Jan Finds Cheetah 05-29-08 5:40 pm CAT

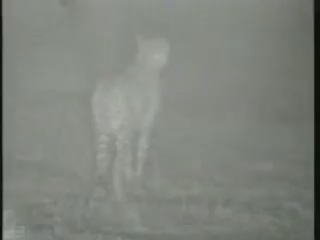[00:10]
More light. Guys, we've got a cheetah. This is so cool. Alex, what the? I told you guys. Could feel my heart is pounding out of my car. I can't believe this. This is amazing. Look at this, guys. Wow. Just gonna let the other guys know this. There was lions here earlier, but I couldn't
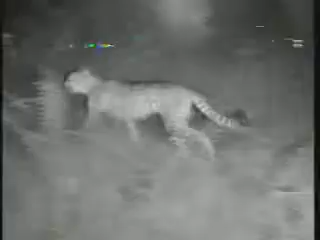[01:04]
blind for this skunk on. I don't want to put too much light on it.
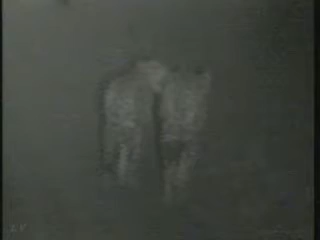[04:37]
use as much less light as possible. Guys, this is two cheetah.
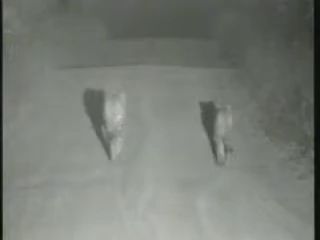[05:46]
from there. Okay, guys, I'm going to, unfortunately, I have to switch off this light again.
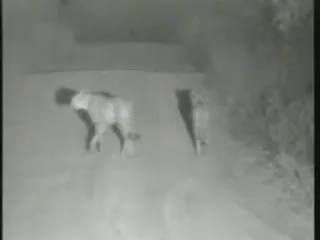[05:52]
And I'm going to get closer again so you can follow with the infrared part of the drive.